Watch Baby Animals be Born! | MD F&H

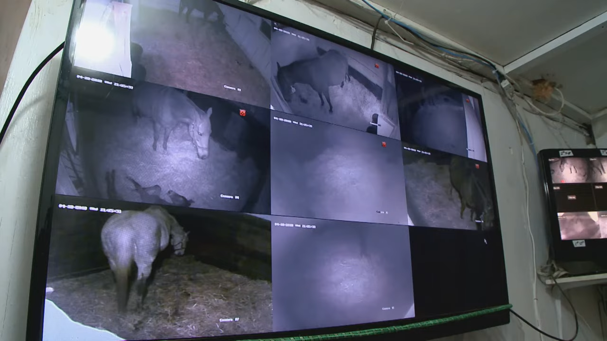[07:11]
This is my command center where I have all the cameras on screen for the night watch to be able to watch at night.